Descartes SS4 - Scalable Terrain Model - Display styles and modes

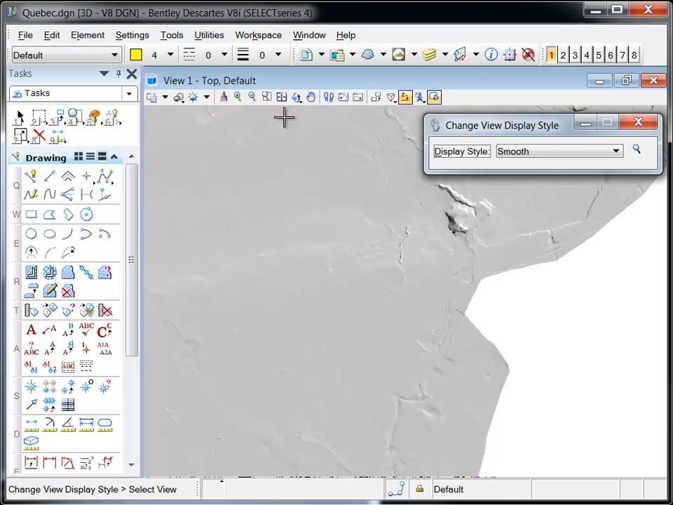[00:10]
When the triangle display mode is enabled, the STM is displayed in a triangulated irregular network which can be viewed in the smooth display style.
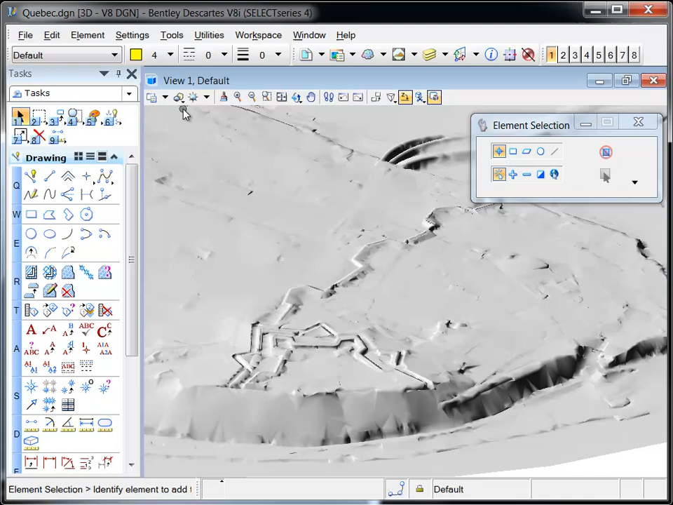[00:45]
A thematic display style can also be applied to the triangles.
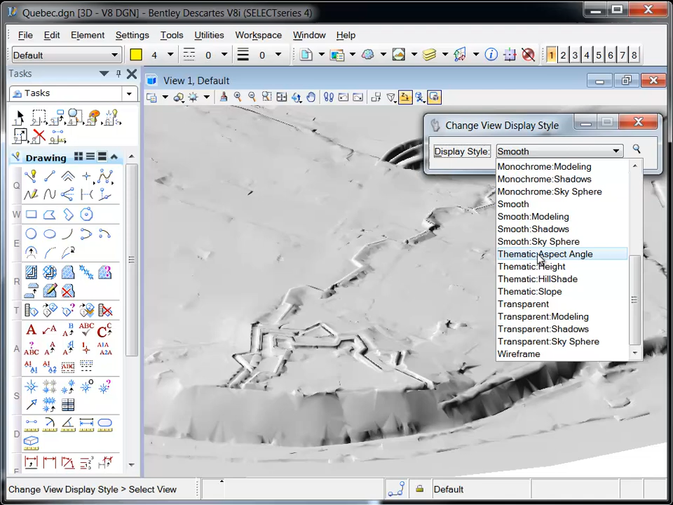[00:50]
For example, the triangles are now shown in Aspect Angle, which colorizes each triangle face based upon its horizontal direction expressed in degrees.
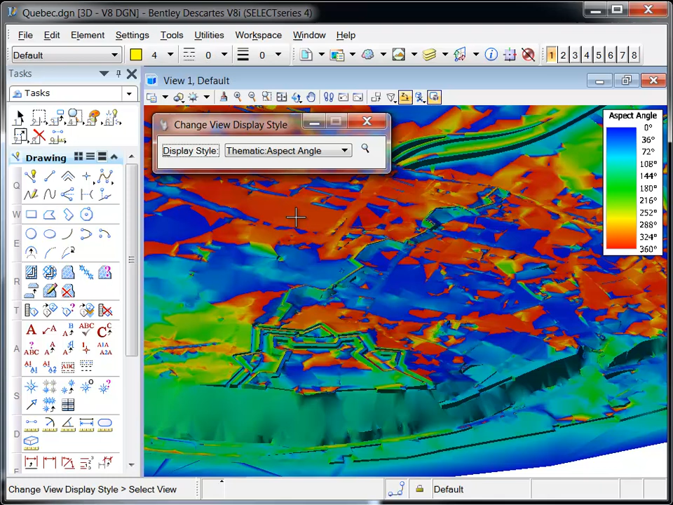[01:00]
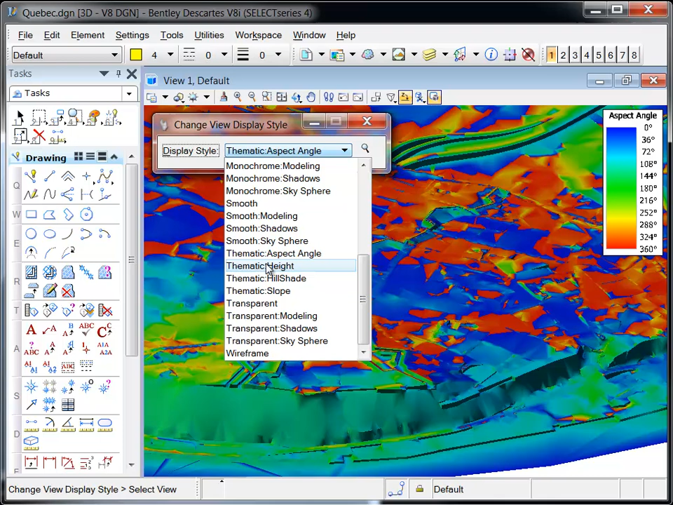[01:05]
And here the display is set to thematic height, which displays the elevation range of the triangles in customized graduated colors.
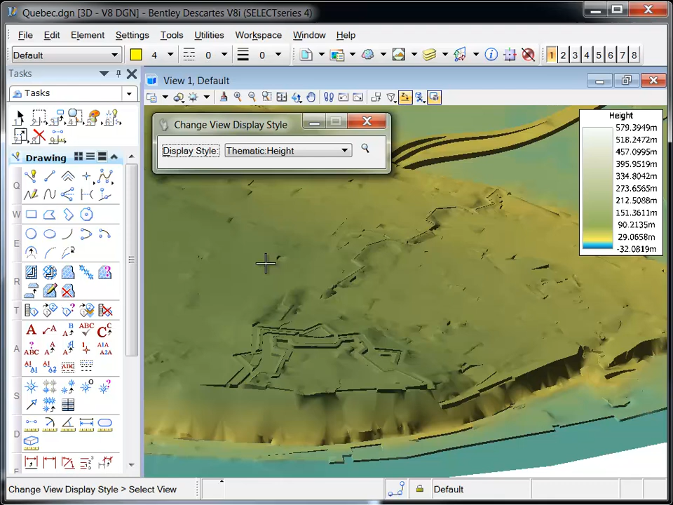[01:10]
When the display is set to hill shading, the rendering of the terrain is based upon the angle at which the light source hits the triangle surfaces.
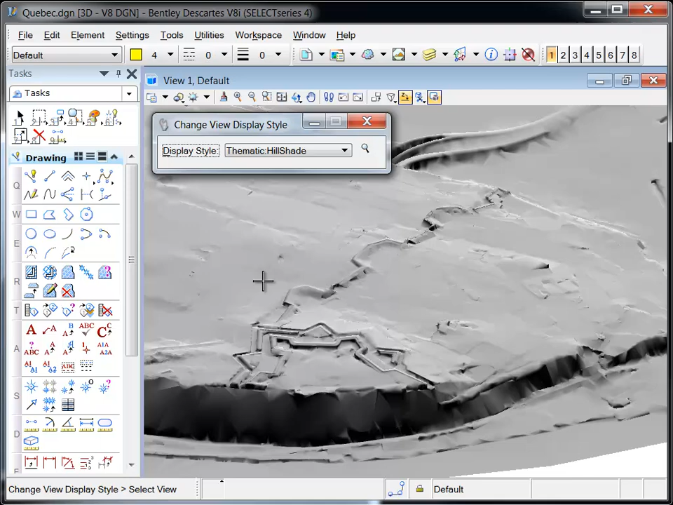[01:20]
And finally, the display is set to slope,
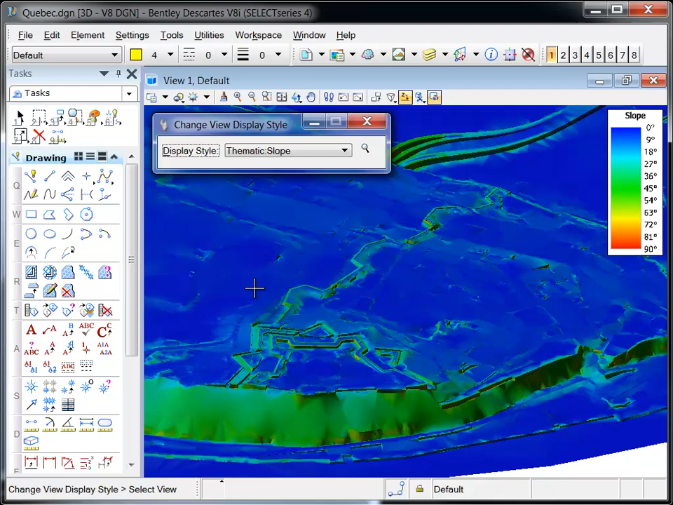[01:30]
which colorizes the scene based upon the steepness at a particular location.
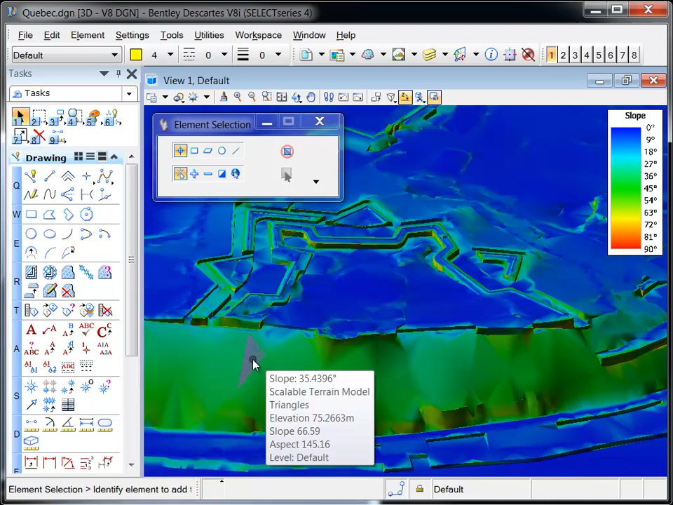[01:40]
The STM modes can be toggled by clicking on the appropriate buttons along the bottom of the scalable terrain model dialog.